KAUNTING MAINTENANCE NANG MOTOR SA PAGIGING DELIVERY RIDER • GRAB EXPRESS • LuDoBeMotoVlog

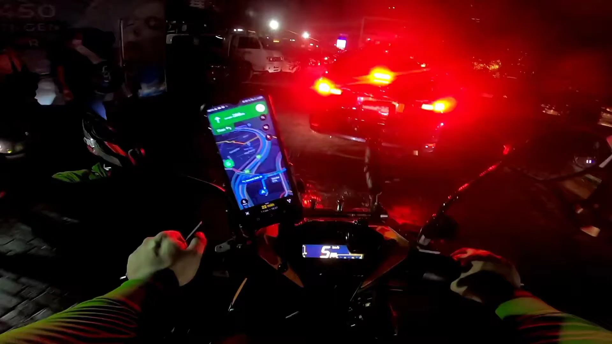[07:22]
Yung pala natin mga Chef Papsi, yung kilometer run pala natin is 7.2 kilometers tayo.
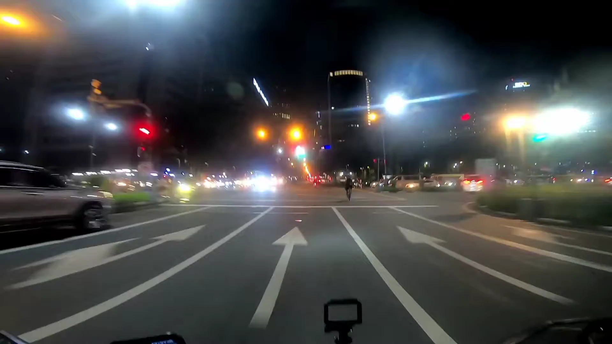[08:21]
at napag-usapan natin mga si Papsi itong motor na ginagamit natin mamaya. So let's go. Whee!
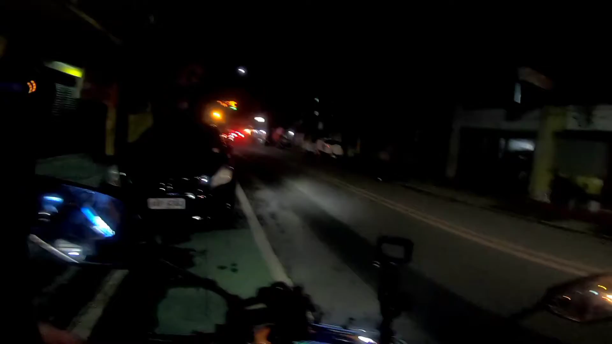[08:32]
Ang alam ko mga Chef Papsi, dito na yung drop-off.